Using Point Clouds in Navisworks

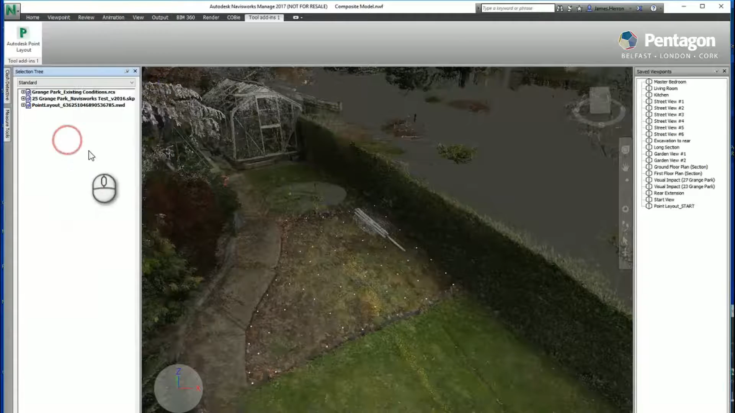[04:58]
and because we established the coordinates as we were exporting the points out bringing that file back in
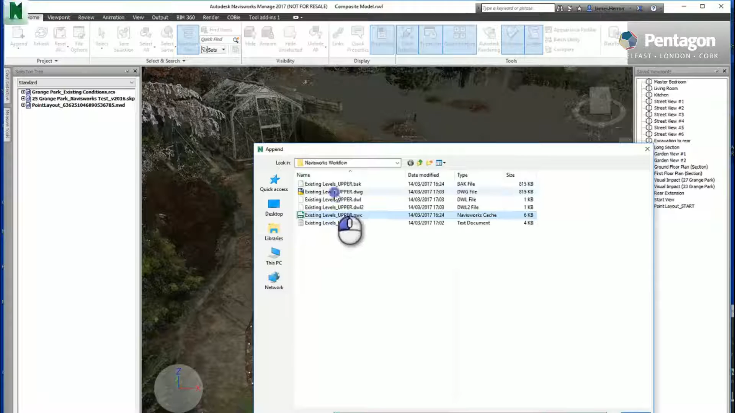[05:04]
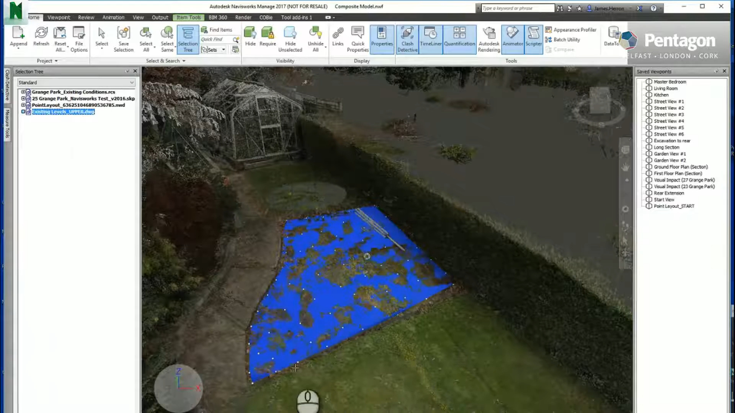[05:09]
should come in exactly the right position now if we just switch off our points for a second you'll
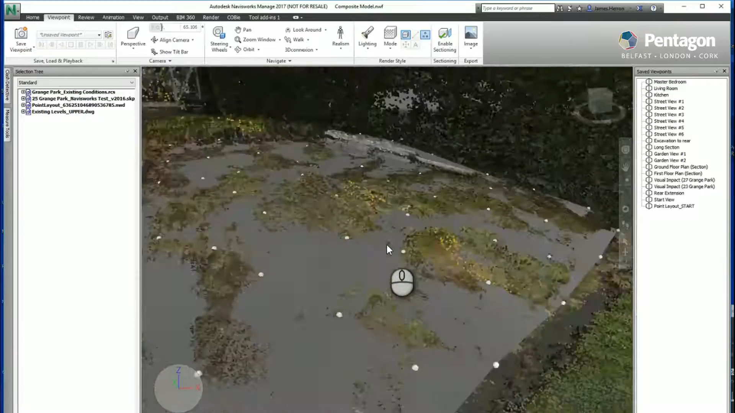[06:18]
surface you'll see it's a better fit obviously
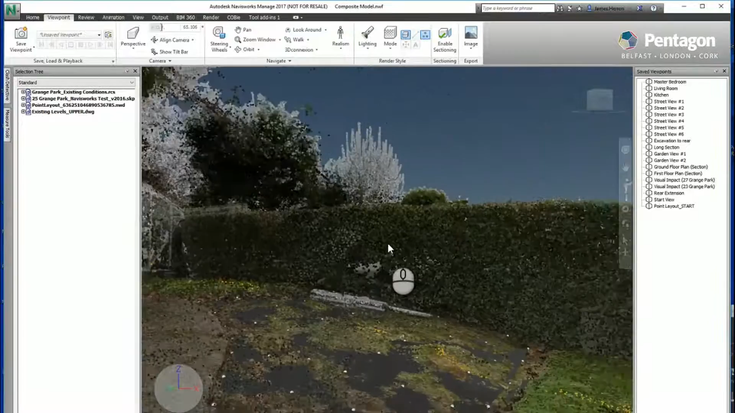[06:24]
the more points we add in before we extract out the better fit we'll have